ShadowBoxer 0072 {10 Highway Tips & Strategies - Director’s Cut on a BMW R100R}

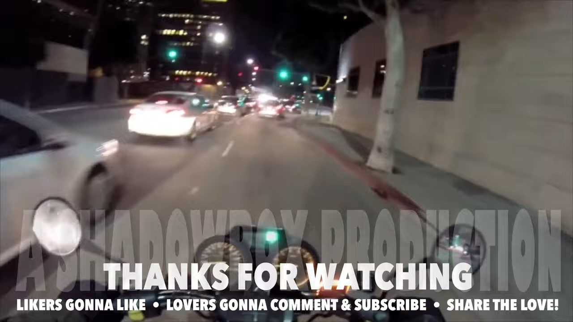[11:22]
Right next to me. That's hilarious. I almost had an accident myself.